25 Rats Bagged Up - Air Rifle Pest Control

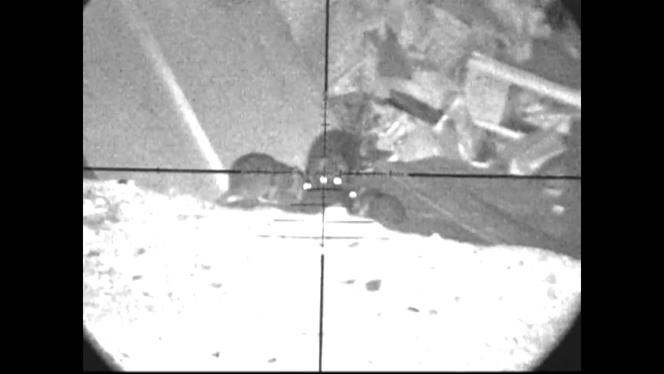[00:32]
Keeps him still for a nice clean headshot like that. You can see by the helicopter tail, he's finished.
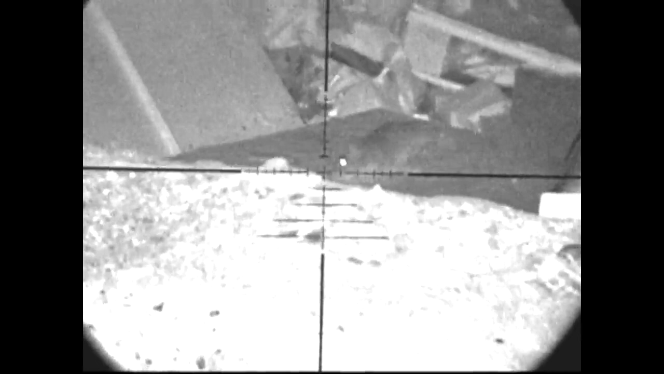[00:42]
Rolling around in the cat food. Another bait spot here. This one's going to have a little bit of hold over because he's only about 15 yards away.
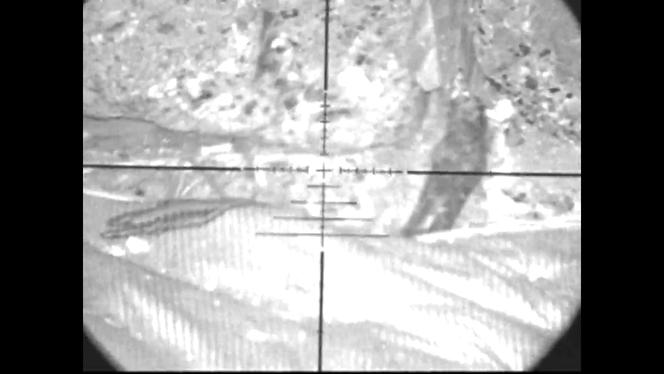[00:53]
The pellet went straight through him there. That's the exit wound you're seeing.
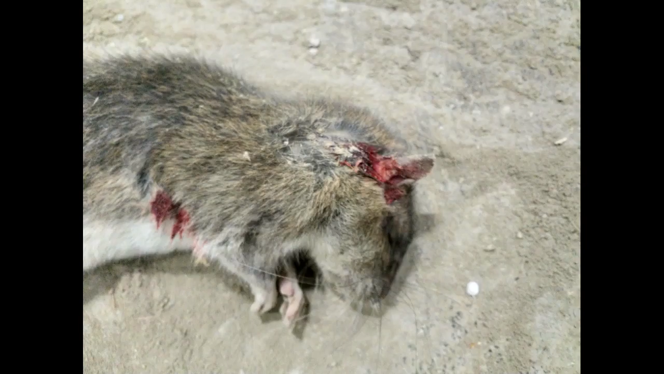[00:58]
Ninja Rat. The moment I commit to the shot, he ducks.
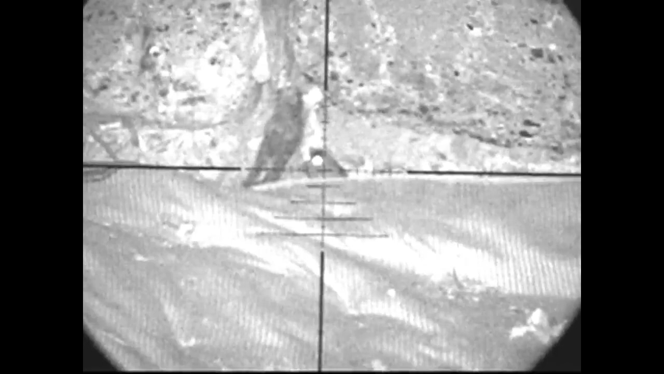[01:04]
If you watch, you'll see the pellet coming over his head as he ducks down. Complete miss.
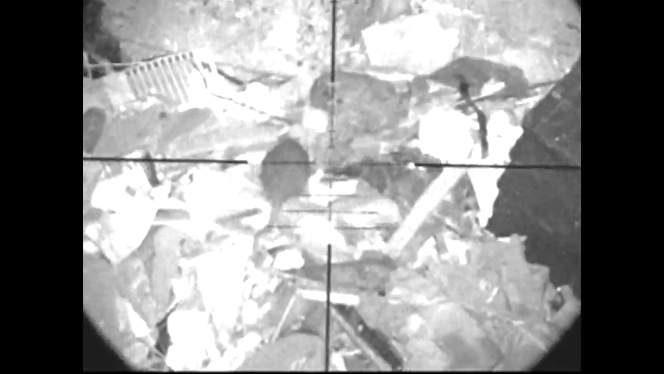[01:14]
This guy is climbing to the top of the heap. One shot to the head, balls him over.
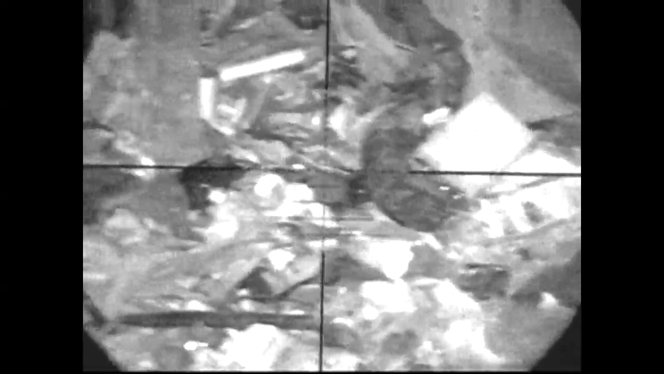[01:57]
So I'm taking my time and lining up a good shot on this one.
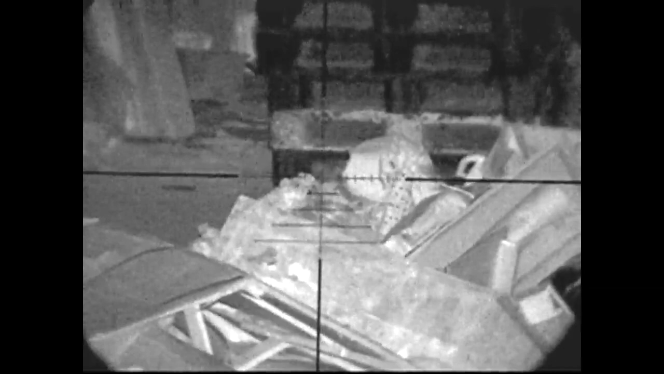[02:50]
Another clean shot. This guy's wondering what the noise is about. Doesn't appear to be nosey.
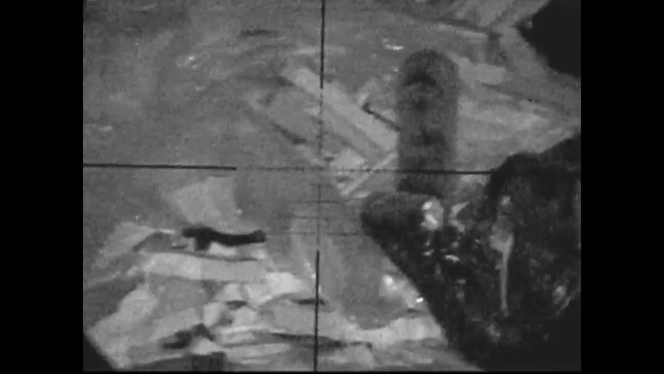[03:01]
Another nosey neighbour.
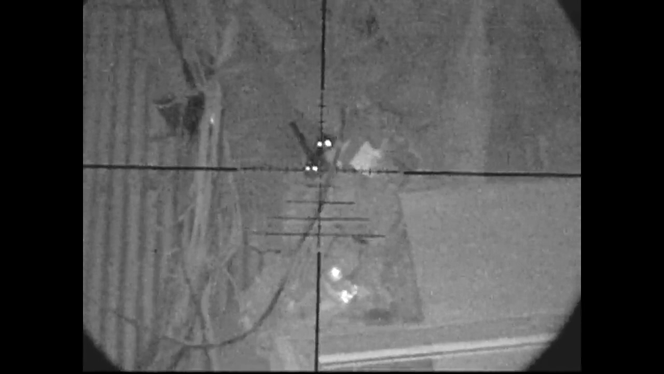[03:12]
And another. I can only take one. Another cat food bait station. So you can see here how many of them are coming out. Just trying to pick one to get a decent shot. So the one that I do get is a heart and lung shot. Believe it or not. Despite the jumping around. He's recovered. And dead.
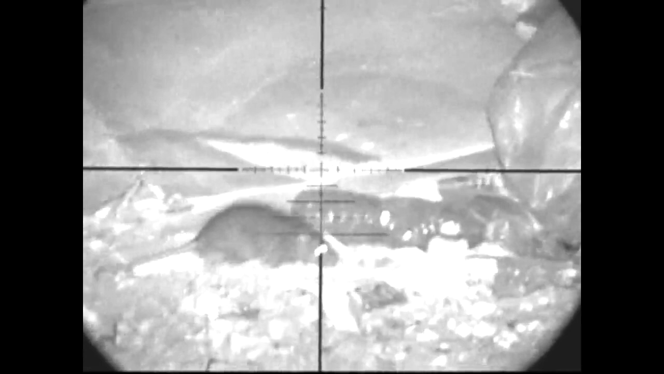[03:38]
Another lucky rat here. So I commit to the shot. I think he moves just at the last second.
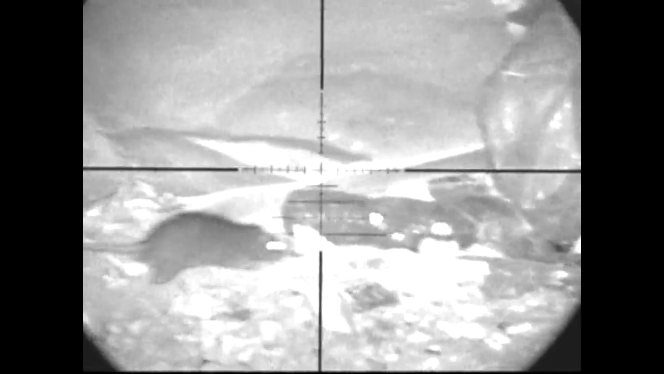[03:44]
If you watch here you'll see the pellet flying just over his right shoulder.
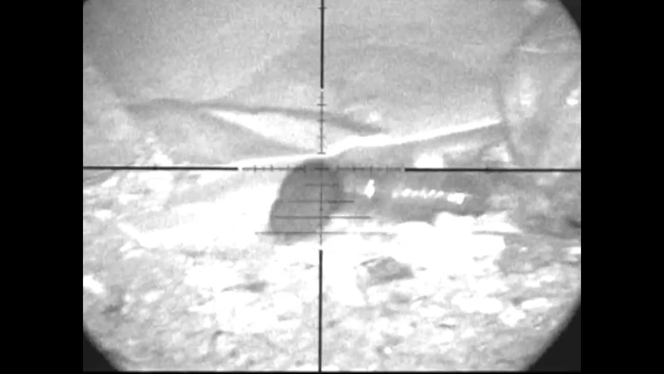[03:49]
And he's off. Just missed. I'll get him another day.
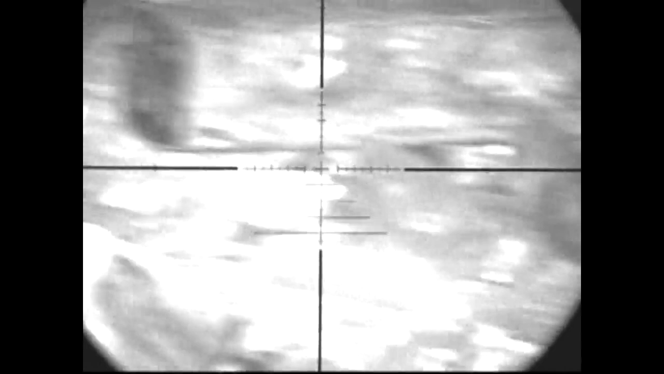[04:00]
This chap's at his friend's wake.
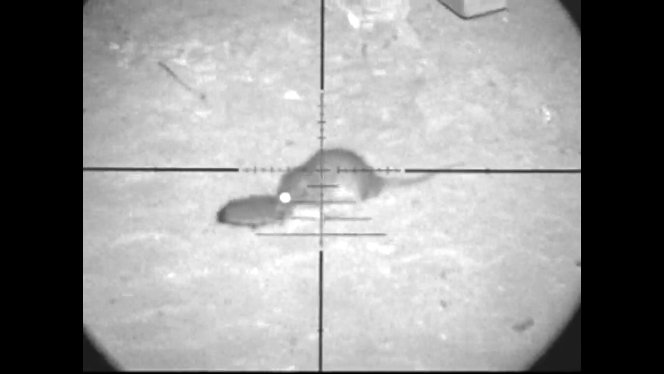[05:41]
This was annoying. This is a dry fire because I'd finished my magazine earlier on.